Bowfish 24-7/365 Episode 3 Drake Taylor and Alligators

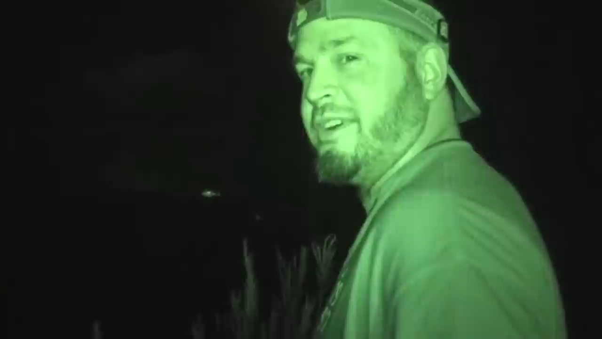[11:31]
12:30 at night down here. It's our first night out here in Florida, and we're scouting for some gators in these ponds.
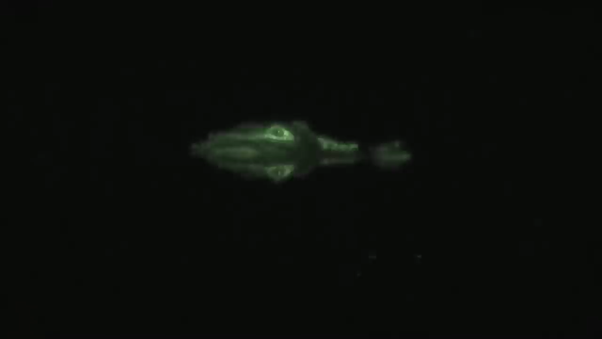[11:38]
That nice one sitting right there, about a 9-footer. I'd be very happy with that, stalking up on that.